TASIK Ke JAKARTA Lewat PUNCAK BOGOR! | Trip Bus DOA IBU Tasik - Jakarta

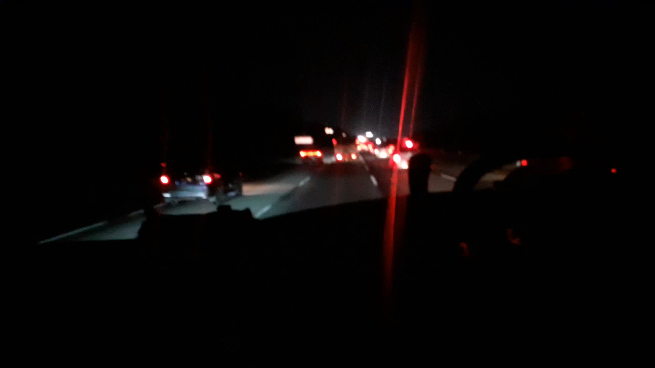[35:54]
Oke, jadi ini kita sudah berada di ruas tol Jagorawi,
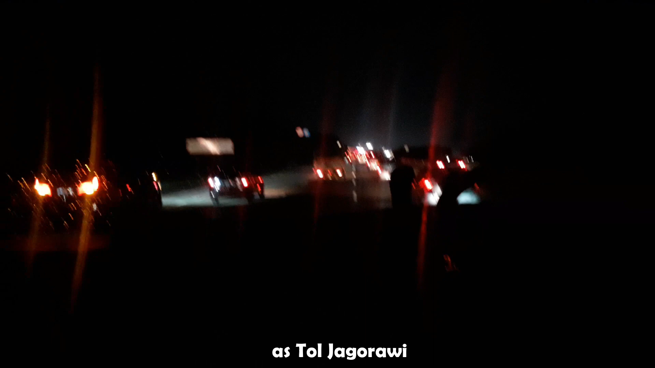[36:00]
berarti sebentar lagi kita akan sampai di terminal Kampung Rambutan.